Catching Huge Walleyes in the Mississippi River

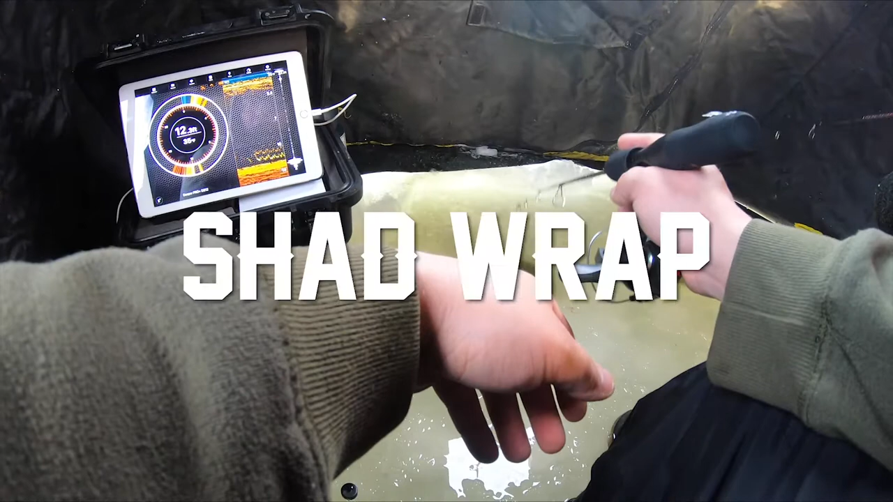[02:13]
so right now we're jigging with a jigging wrap and we'll probably tip it soon with oh there's a fish there's a fish on bottom son unless that's you
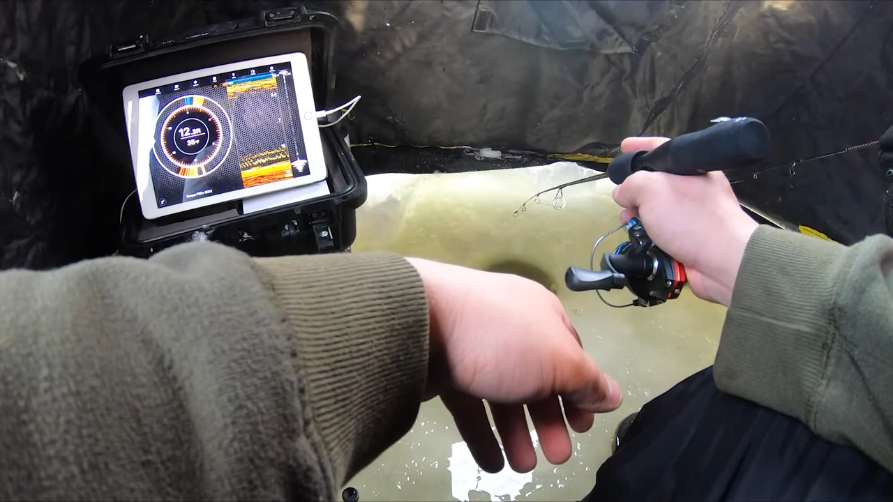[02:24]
no that is a fish so yeah we got a jigging wrap going right now we might tip it with some minnow head if the fish are being finicky all right should we tip with minnow let's uh let's get these fish really active by tipping with some minnow here
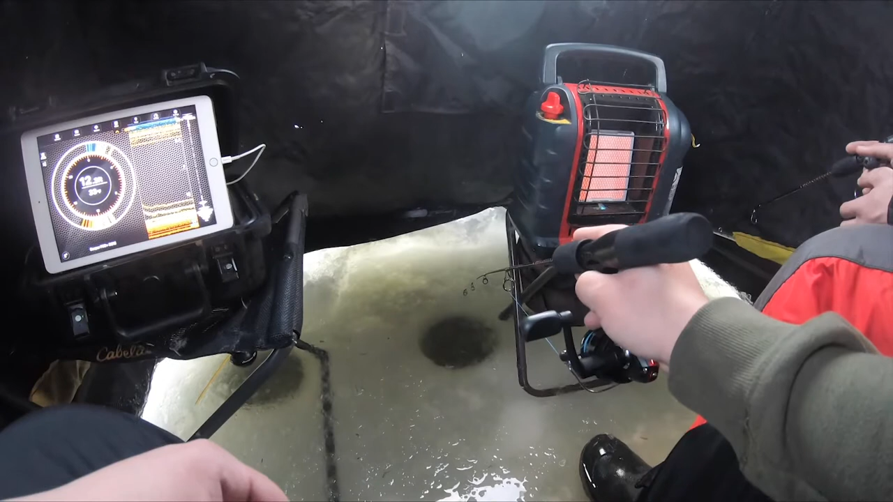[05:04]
oh here we go dylan here he comes he's coming up for one of us he wants it dead sticked he's on me got him shut up walleye that's my boy walleye
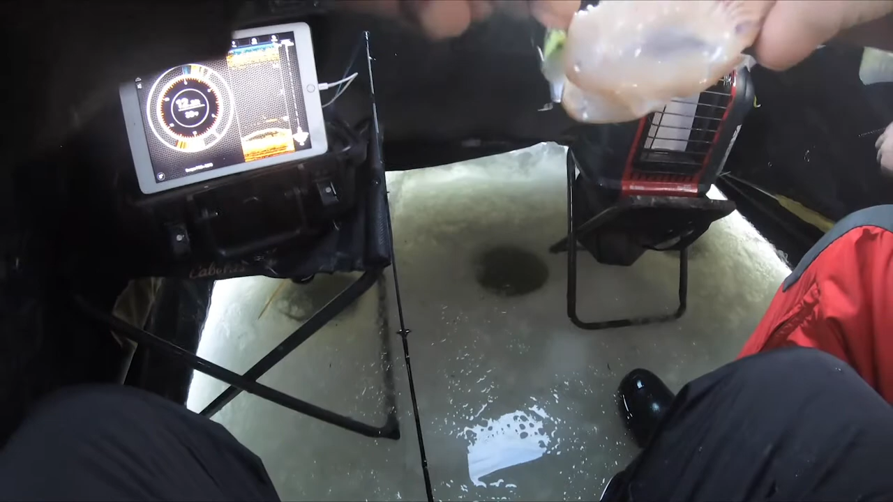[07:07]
I got one right here Dylan get ready don't move it just hold it
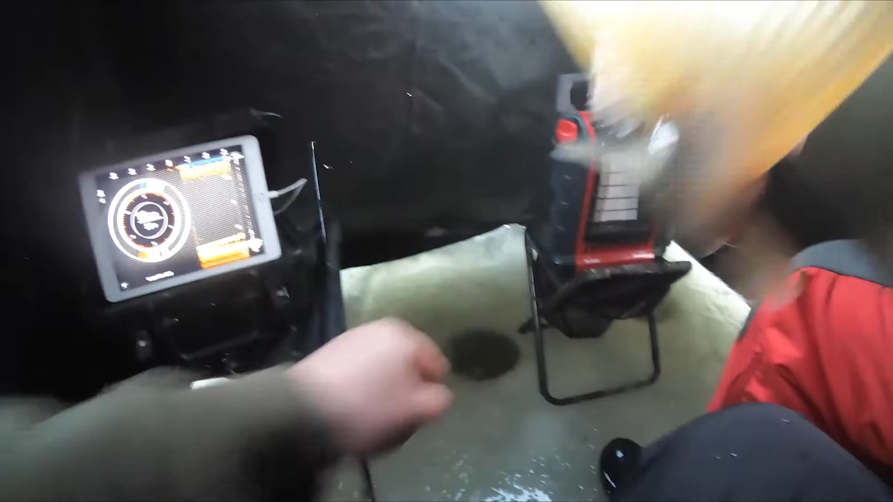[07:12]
look at that that's a beauty that's a beautiful walleye this might be my second biggest out of here there's another mark down there so I'm gonna drop down get this fish back in the hole
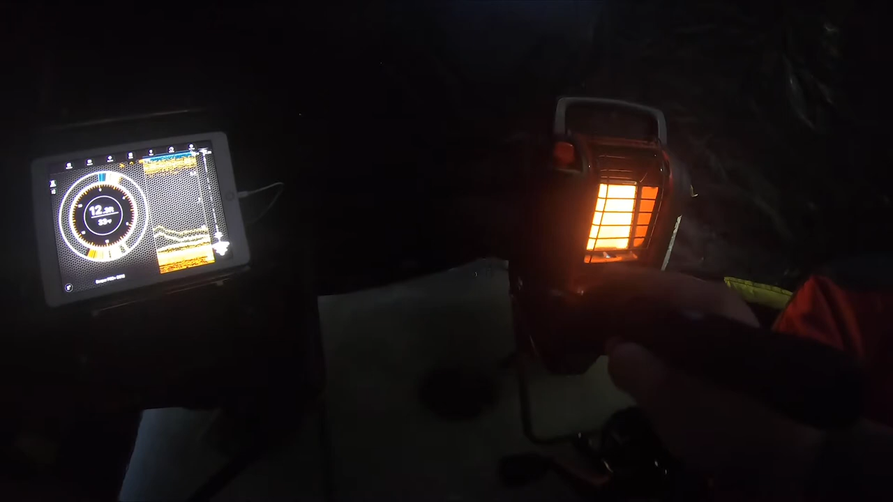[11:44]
alright let's get back to fishing he's gonna munch he's gonna munch here he comes here he comes he has met me just waiting for the bite no he went down big mark there he is here he comes here he comes oh he's gonna clobber me he has met me he's a good mark oh I just got bit and I was not ready
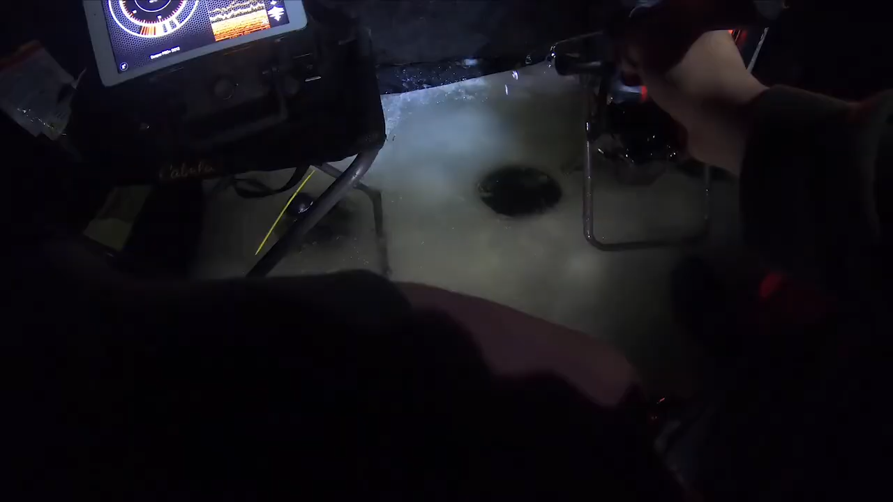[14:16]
can we end on one more fish Dylan I'm done to end now oh we got a mark well I bet you do Ro